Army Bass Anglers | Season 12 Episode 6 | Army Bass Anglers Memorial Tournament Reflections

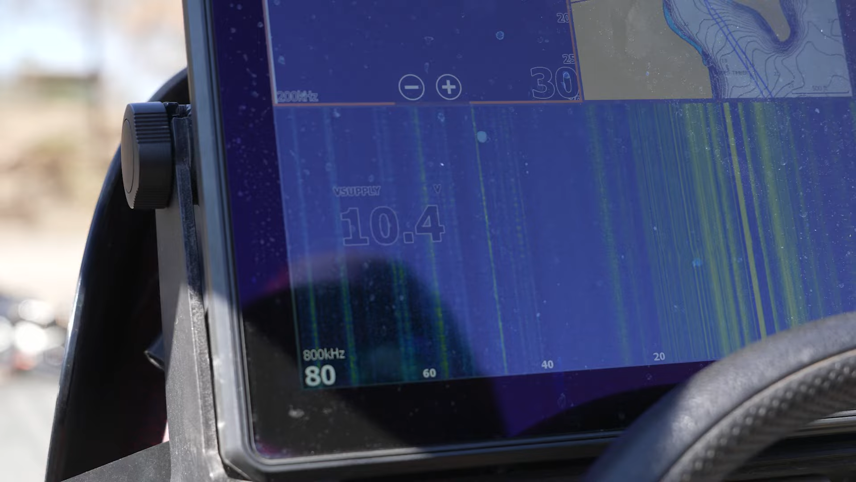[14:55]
If you see right here, Cody, so you see how the unit flashed, Cody, when yeah, we saw that. Cranked it right there, and that's what you want to avoid because that's what kills the unit right there.
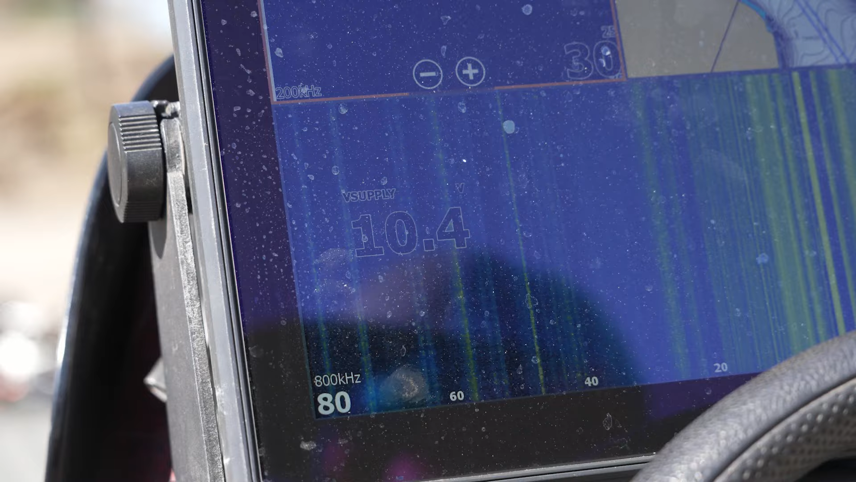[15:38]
we did get a power drop so the unit would flicker. So now let's check what happens when we start the motor.